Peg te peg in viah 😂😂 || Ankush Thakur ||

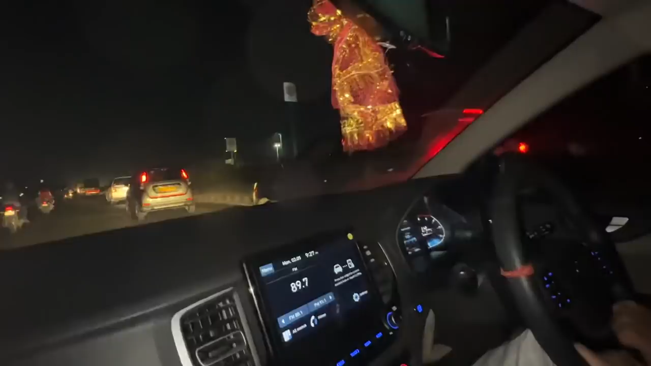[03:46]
ਕੋਈ ਖੱਡਾ ਨਹੀਂ ਵੇਖਣ ਦੇ ਕੋਈ ਟੋਇਆ ਨਹੀਂ ਵੇਖਣ ਦੇ ਇਹਨਾਂ ਨੇ ਕੋਈ ਖੱਡਾ ਘੱਟੋ ਘੱਟ ਆਪਾਂ 5-6 ਵਾਰ ਵਜੇ ਆ ਪ੍ਰਿੰਸ ਭਾਈ ਦੀ ਡਰਾਈਵਰੀ ਇਦਾਂ ਦੀ ਆ ਭਾਈ ਨੇ ਆਪ ਵੀ ਖੱਡਿਆਂ 'ਚ ਮਾਰੀ ਤੇ ਸਾਡੀ ਵੀ ਵਜੇ ਵਜੇ ਆ
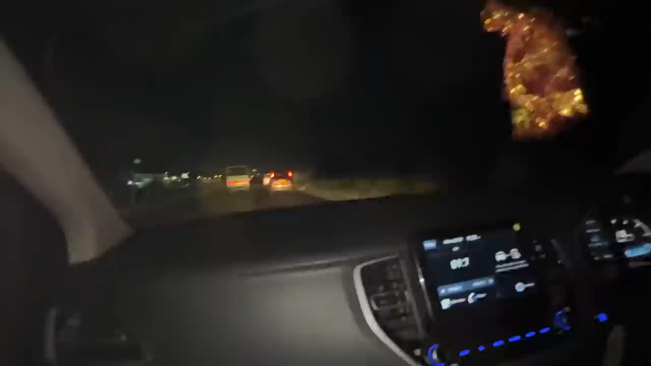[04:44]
ਟੈਂਪੂ ਨਾਲ ਸਾਡੀ ਰੇਸ ਲੱਗਦੀ ਹੋਈ
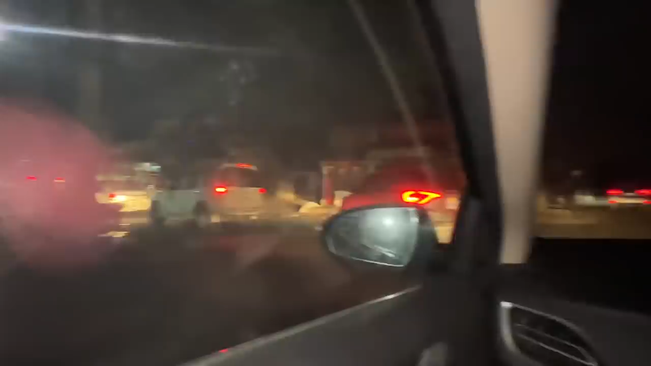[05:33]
ਉਹ ਗੱਡੀਆਂ ਦੇ ਲੱਡਾਰ ਜਾ ਰਹੀ ਆ ਸਕੋਰਪੀਓ ਸਾਰੀਆਂ ਅੱਗੇ ਆਈਆਂ ਸਾਰੀ 500 ਚ ਮੰਗਾਈਆਂ ਸਕੰਦਰ ਨੂੰ ਮੋਰੇ ਟਰੈਕਟਰ ਤੇ। ਲਓ ਜੀ ਅਰਸ਼ ਭੁੱਲਰ ਦੀ ਗੱਡੀ ਆ ਗਈ। ਅਰਸ਼ ਭੁੱਲਰ ਜੀ ਦੀ ਗੱਡੀ ਆ ਗਈ ਹੈ ਨੰਬਰ ਪਲੇਟ ਕਾਲੀ ਕੀਤੀ ਹੋਈ ਹੈ ਭਾਈ ਜੀ।
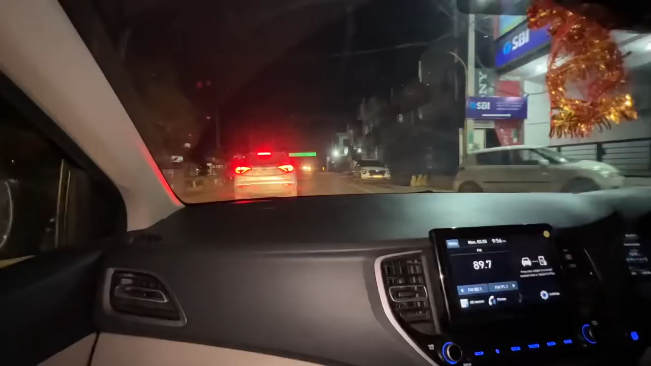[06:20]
ਮੋੜ ਲੱਗੇ ਸਾਈਕਲ ਲਈ ਜਿਹਨਾਂ ਦੇ ਭਾਈ ਗੱਡੀ ਮਾਰ ਮੈਂ ਦੱਸਦਾ ਭਾਈ ਤੁਸੀਂ ਅੱਗੇ ਆ ਕੇ ਚੱਲੋ ਅੱਗੇ ਲੈ ਕੇ ਚੱਲੋ ਅੱਗੇ ਚੱਲੋ ਅੱਗੇ ਉਹ ਮੋੜ ਦੇ ਵਿੱਚ ਮਾਰਦੀ ਗੱਡੀ
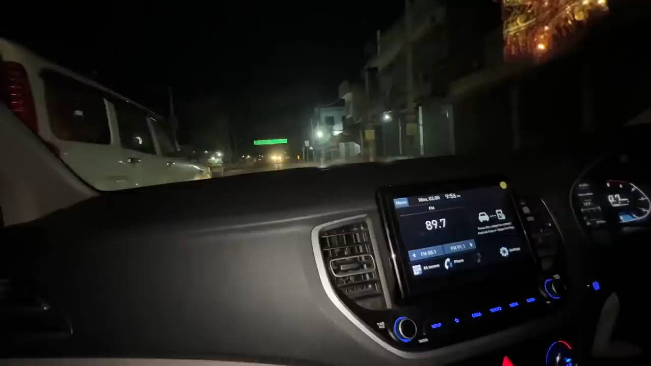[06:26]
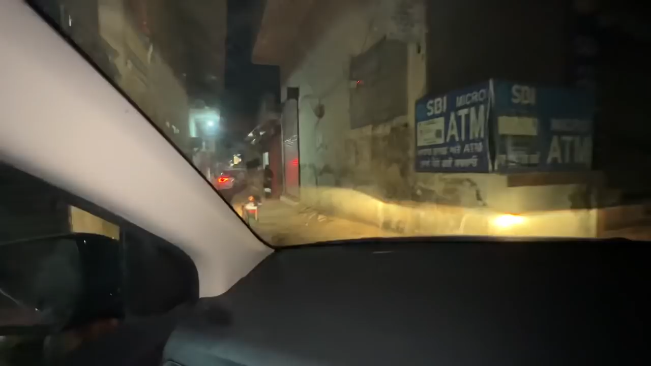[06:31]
ਗਲੀ ਉਹ ਦੇਖ ਕੇ ਬਾਈ ਦੇਖ ਕੇ ਦੇਖੀ ਉਧਰ ਤਾਂ ਨਹੀਂ ਲੱਗਦੀ। ਓਕੇ ਓਕੇ ਲਾ ਦੋ ਥੱਲੇ ਸਟ੍ਰਗਲ ਟਾਈਮ ਚੱਲ ਰਿਹਾ। ਲੋ ਜੀ ਆ ਸਾਡੇ ਸਿਕੰਦਰ ਦੀ ਗਲੀ ਆ ਜੀ ਗਲੀ ਗਲੀ ਆ ਜੀ ਆ ਰਹੇ ਆਪਾਂ। ਮੈਨੂੰ ਤਾਂ ਲੱਗਦਾ ਹੀ ਮੇਰੇ ਮਹੱਲੇ ਦੀ ਗਲੀ ਗੰਦੀ ਆ
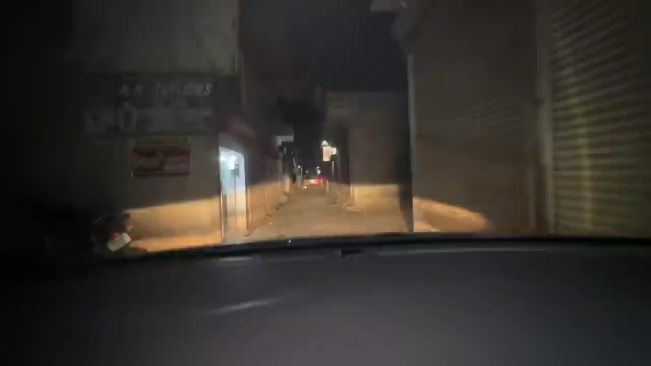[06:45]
ਤੇ ਇੱਧਰ ਵੀ ਇਹੀ ਹਾਲ ਆ ਜੀ ਭਾਈ ਤੁਹਾਨੂੰ ਕਿੱਦਾਂ ਮੈਂ ਦੇ ਮਹੱਲੇ ਵਾਰਦੇ ਮੈਂ ਦੇ ਮਹੱਲੇ ਮਹੱਲੇ ਤੇ ਗੱਡੀ ਨਹੀਂ ਆਣੀ ਨਹੀਂ ਪਰ ਅੱਗੇ ਸਹੀ ਅੱਗੇ ਸਹੀ ਆ ਵੀ ਨਾ
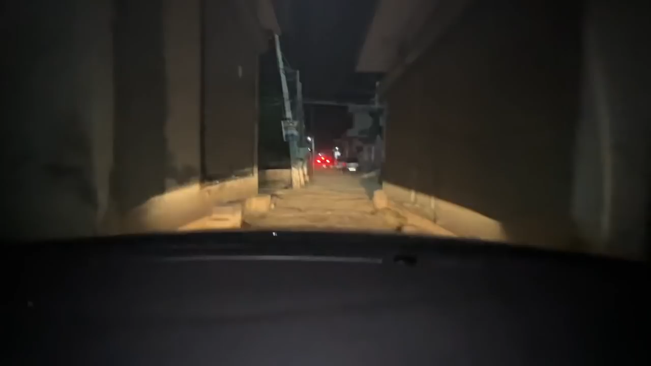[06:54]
ਲੋ ਅੱਗੇ ਕੀ ਸਹੀ ਭਾਈ ਅੱਗੇ ਕੀ ਪਲਸਤਰ ਆ ਗਏ ਗਲੀਆਂ ਆ ਗਈਆਂ ਜੀ ਆਪਣੇ ਸਿਕੰਦਰ ਭਰਾ ਜਿਹੜੇ ਆਰਟਿਸਟ ਨੇ ਜਿਨ੍ਹਾਂ ਦੇ ਆਉਣ ਵਾਲੇ 7-8 ਗਾਣੇ ਪਏ ਆ
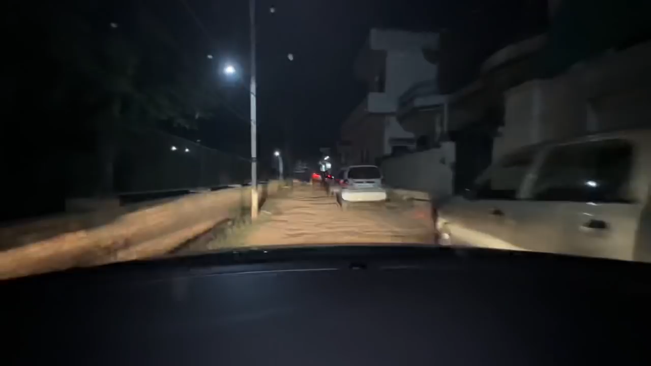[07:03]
ਕਾਫੀ ਟਾਈਮ ਤੋਂ ਜਿਹੜੇ ਭਾਈ 500 ਗਾਣਾ ਰਿਕਾਰਡ ਕਰੀ ਬੈਠੇ ਤੇ ਇੱਕ ਵੀ ਨਹੀਂ ਆਇਆ ਵਾਲੀ ਹਲੇ ਜਿਹੜੇ ਭਾਈ ਉਹ ਬੰਦੇ ਦੇ ਘਰੇ ਆਪਾਂ ਚੱਲੇ ਆ ਆਹ ਦੇਖੋ ਜੀ ਬਾਈ ਉਹਨਾਂ ਦੀ ਗਲੀ ਆ ਭਾਈ ਨੇ ਲੱਗਾ ਆ ਕੰਮ ਹੋ ਰਿਹਾ ਵਾ ਕੰਮ ਸਟਾਰਟ ਹੋ ਚੁੱਕਾ ਆ ਵਾ ਠੀਕ ਆ ਜੀ ਓਕੇ ਰਿਪੋਰਟ ਆ
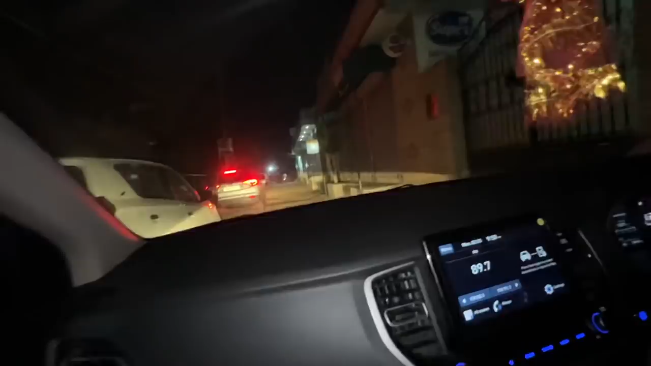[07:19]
ਗੱਡੀ ਲਾਓ ਉੱਥੇ ਅੱਗੇ ਗੱਡੀ ਲਾ ਦੀ ਜਗ੍ਹਾ